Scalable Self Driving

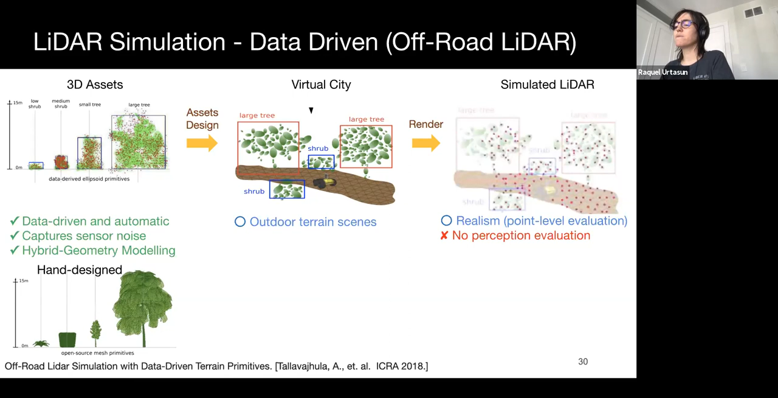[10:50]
This recent work shows a broad-terrain LADAR simulation by generating assets of vegetation and the road. It would be very desirable to have a similar approach for LADAR simulation in the urban driving environment that we are interested in. That is what AADS LADAR simulation does from the Baydua Polar research group. They use a high-end LADAR scanner to collect highly accurate background scenes, which they combine with a collection of CAD models and probabilistic scene generation to generate LADAR strips. This approach is promising, but this is still constrained in scaling due to the set of CAD models
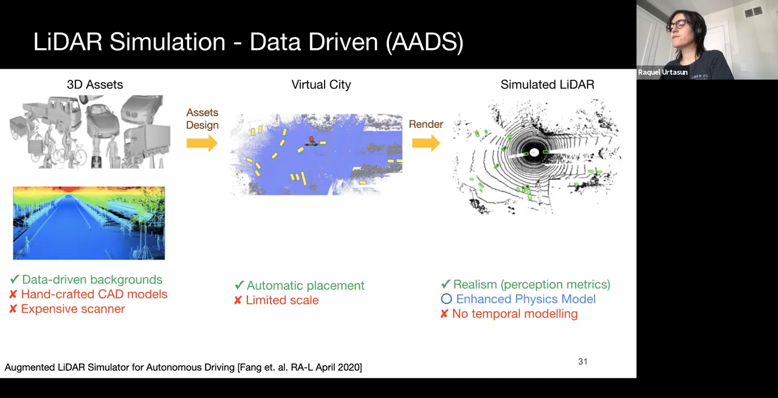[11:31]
that requires in order to create the simulations and the use of an expensive scanner over a million dollars to create the virtual world. It also does not fully model all the physics effects of the LADAR, such as the rolling shutter and motion blur of the actors. Our work, which will appear at CBPR this year, is called LADARSim, and builds in the past work by incorporating both graphics and data-driven approaches, along with machine learning. LADARSim builds assets at scale using a fleet of self-driving cars with standard sensors, and then uses physics with machine learning to generate realistic LADAR simulations at scale.
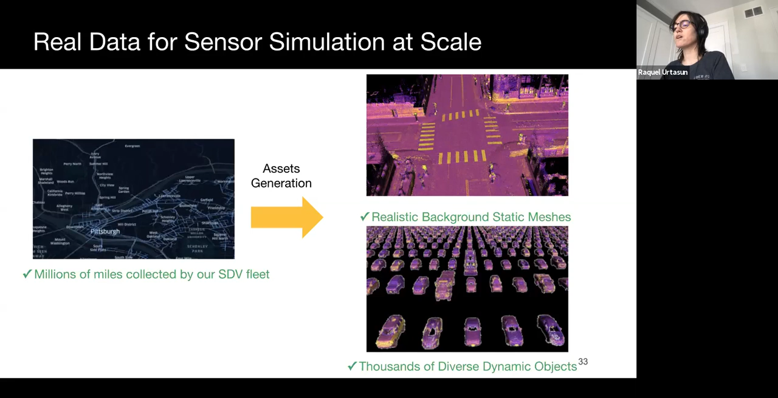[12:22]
LADARSim leverages millions of real-world mice collected by our fleet of self-driving cars to help build virtual rules for autonomous vehicle testing. On the right, you can see the reconstructed background scenes of an intersection and a collection of the different dynamic objects created from LADAR data.
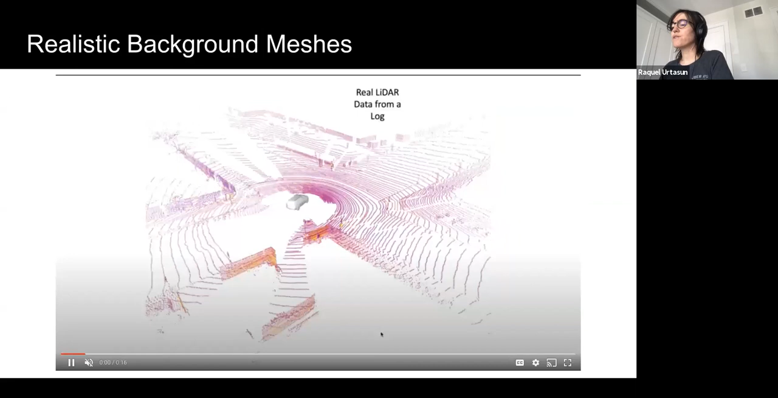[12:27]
Here we show how LADARSim generates realistic backgrounds.
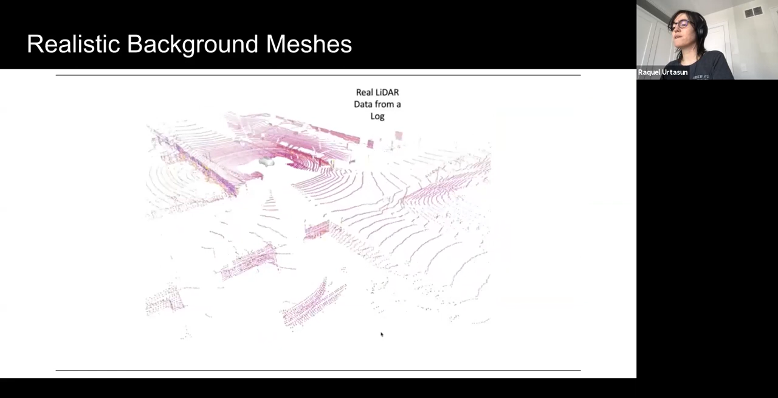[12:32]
We record real LADAR data by dragging in an area and remove moving objects using automatic 3D-sevantex implementation.
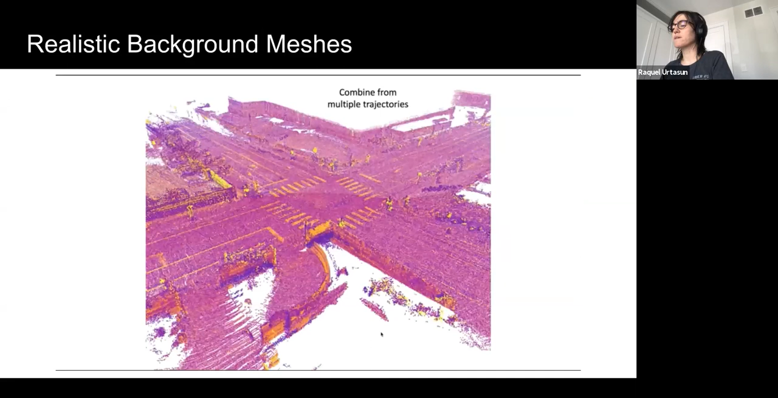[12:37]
We aggregate and align the LADAR, combine across multiple trajectories, and create a mesh for representation of the background.
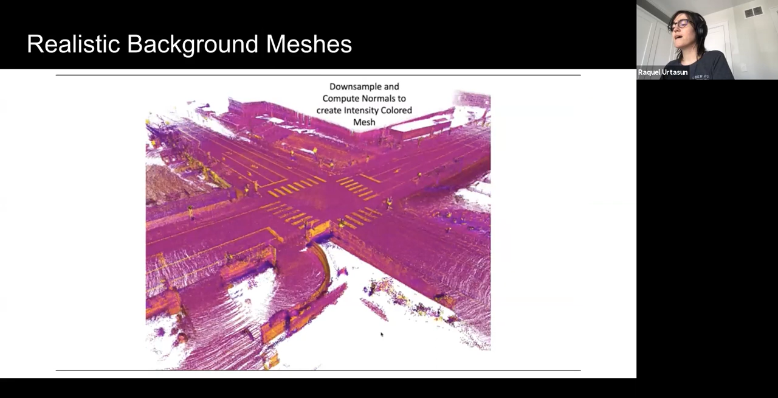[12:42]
A similar process is done to generate dynamic objects. We utilize a symmetric prior to get a complete shape of the object.
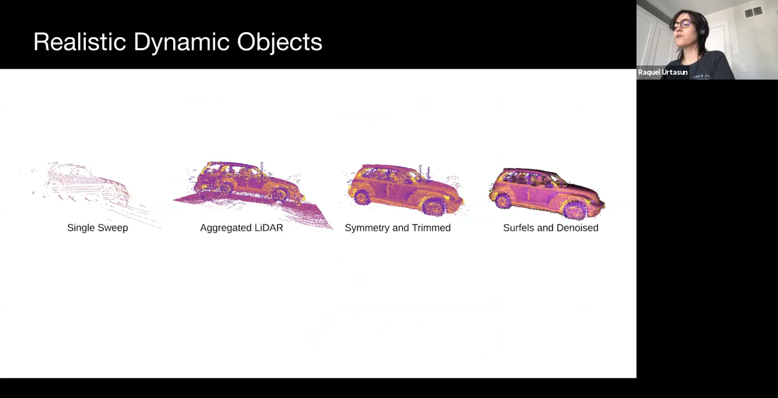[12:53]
Leveraging real data allows us to inject the diversity of objects seen in the real world into LADARSim.
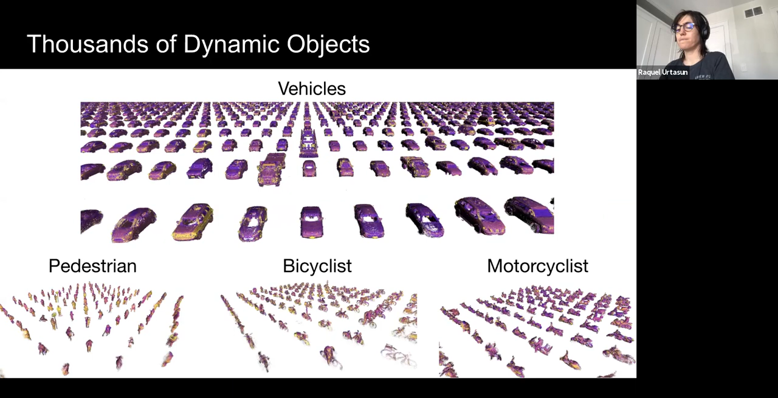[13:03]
From left to right, we can see cars with open hood or trunk, bicycles on top of the car, flatbed trucks with construction cones, and trailers with extended cars. Making sure we can detect these rare objects as vehicles is important.
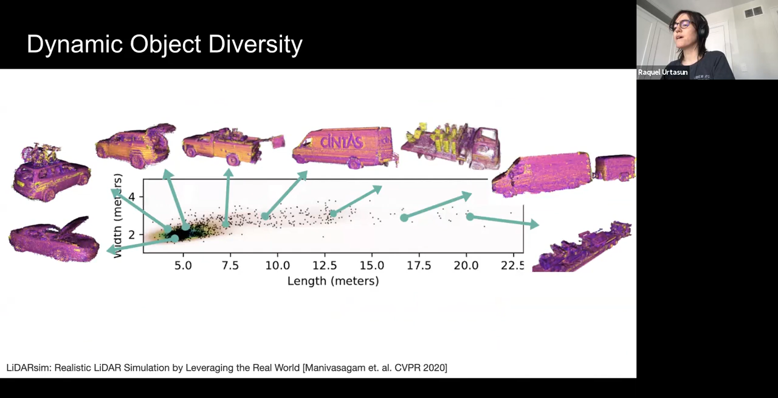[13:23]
And by leveraging real data, we can simulate more situations that are in the long tail. And you often don't see the diversity of these 3D assets of CAD model datasets. Once we generate our assets, we can place them in a scene configuration, just like in a video game. We now have scalable and diverse scenes. We then perform realistic sensor simulation with a combination of physics and machine learning.
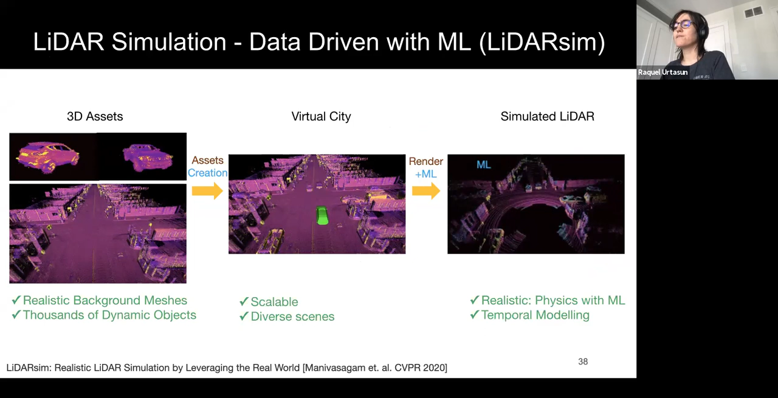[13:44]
LADAR generates point clouds by shooting light into the scene and measuring the travel time to determine an object's distance.